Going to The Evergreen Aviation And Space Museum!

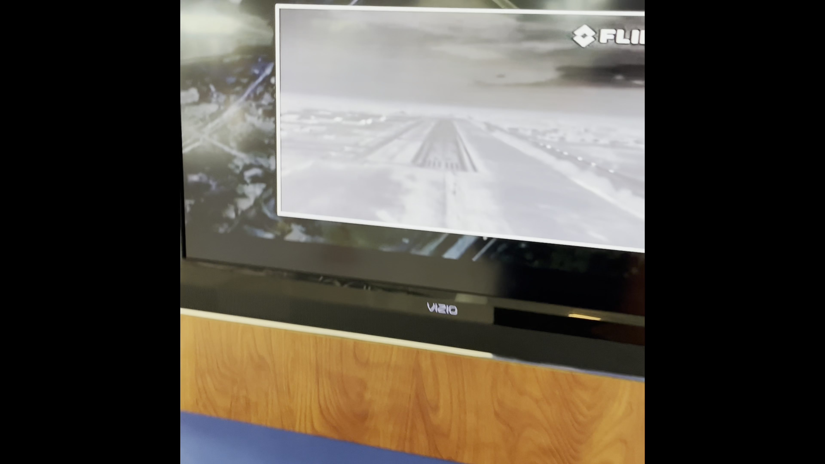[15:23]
Explore the live thermal image shown as part of this display
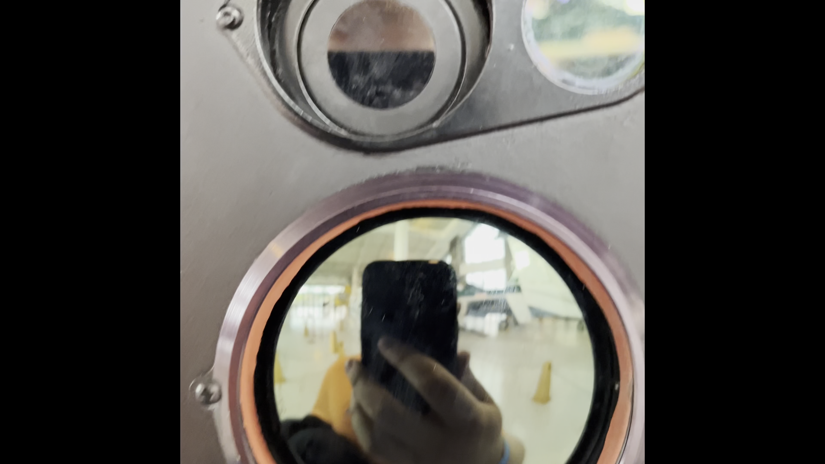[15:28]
and discover the amazing capabilities of FLIR cameras for yourself.
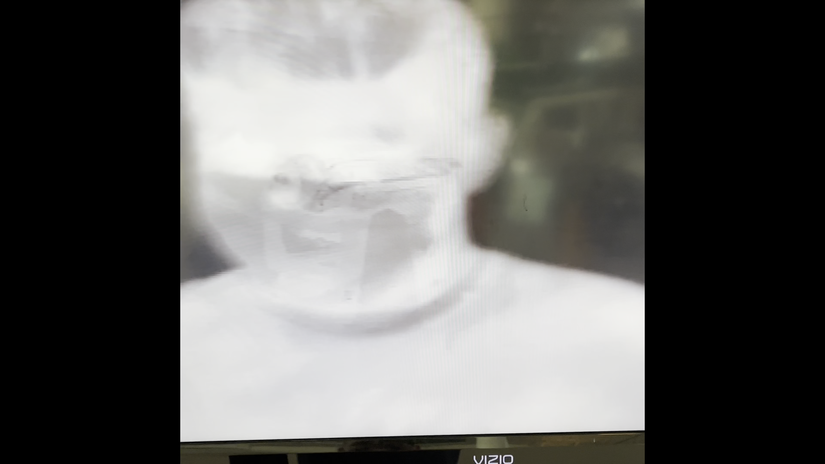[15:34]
Forward-looking infrared thermal imaging technology lets pilots and flight crews see more than you could ever imagine.